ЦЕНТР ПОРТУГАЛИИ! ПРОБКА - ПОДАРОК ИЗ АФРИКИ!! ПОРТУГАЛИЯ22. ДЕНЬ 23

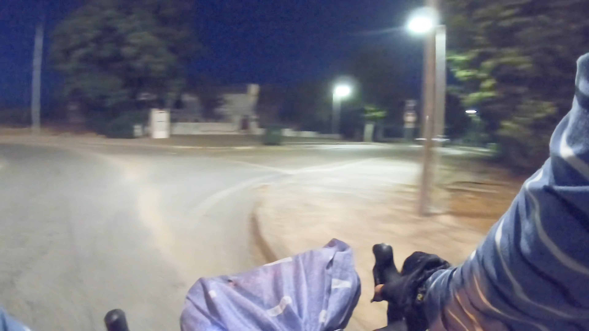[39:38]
если вот сюдой то я согласен посмотреть что тут здесь какой-то заброшенный кабак закрытый можно кстати в нем если что закомпариться на ступеньках я не думаю что кто-то против будет и где же ваш парк то ребятки вот это вот он